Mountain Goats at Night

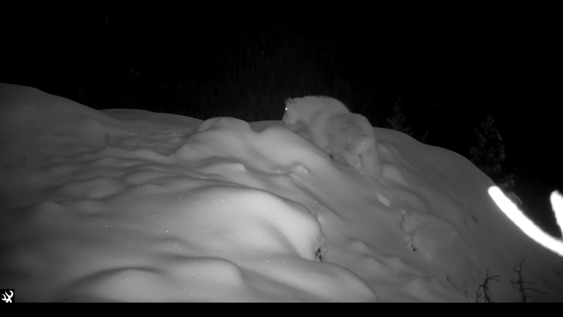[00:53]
But the goats are often curious about the camera itself.
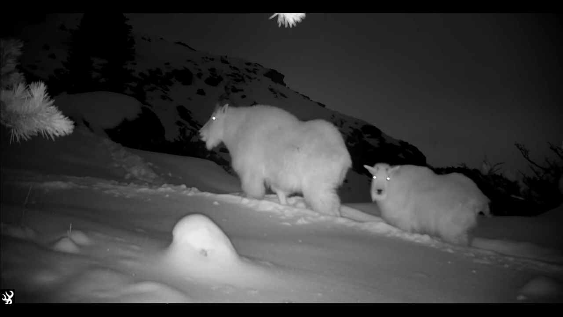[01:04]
Mountain goats sometimes feed at night.
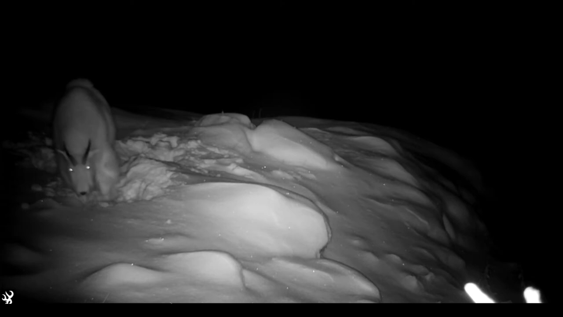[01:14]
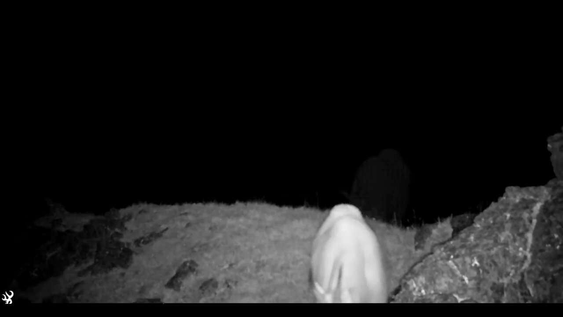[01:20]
This Billy sees our camera in the dark and just has to come over to check it out.
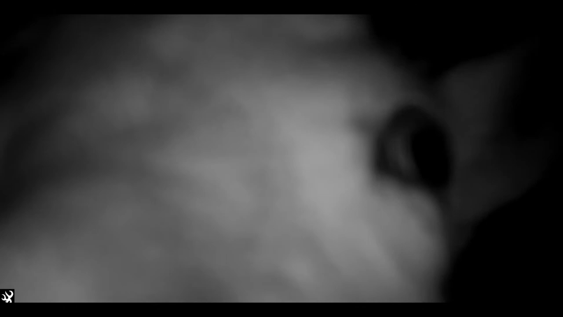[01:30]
There are other creatures that share the night with the goats such as an owl and ptarmigan.
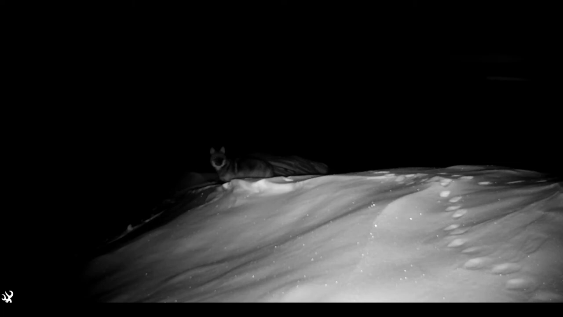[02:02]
A pack of five wolves follows a goat trail in the dark. Wolves are the most effective predators of mountain goats in our region.
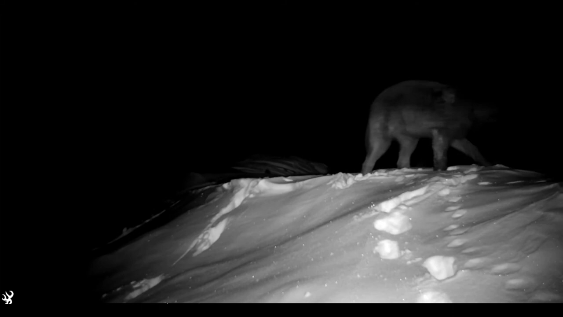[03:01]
Foxes are common in the alpine at night.
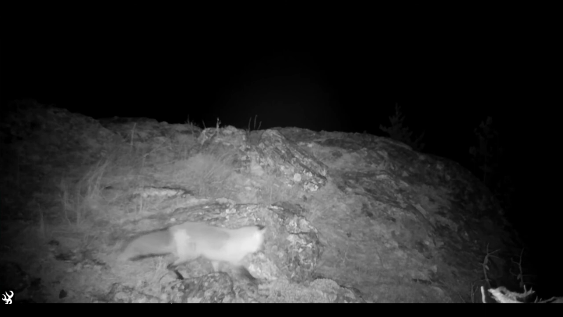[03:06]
Coyotes are also seen at night.